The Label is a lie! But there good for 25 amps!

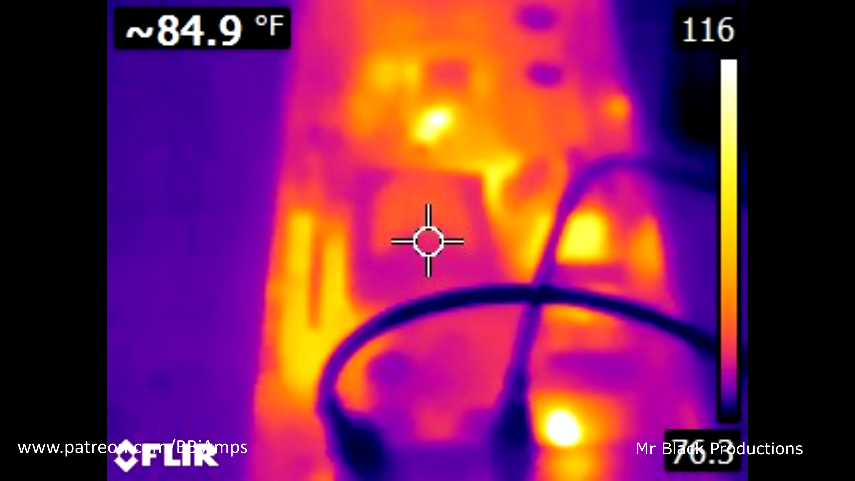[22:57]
On screen: spot 84.9°F
this is what the whole thing looks like. I'll try to remember to insert into the video that picture.
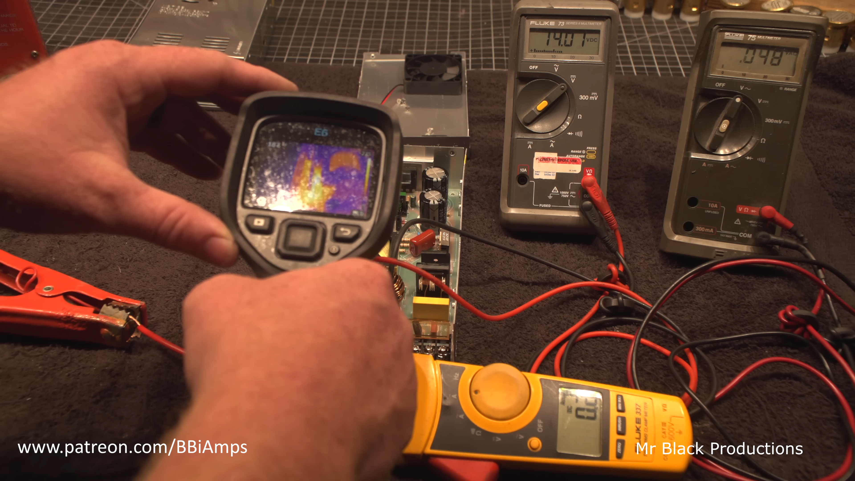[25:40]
Transistors, because of the lack of metal mass, 212 degrees. Those are 150 degrees.